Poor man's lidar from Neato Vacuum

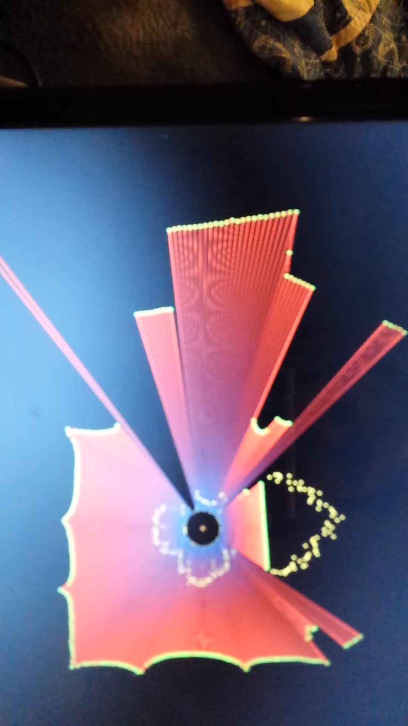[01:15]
You can actually see the, enough of that, so that's kind of cool, looks like it appears to be working.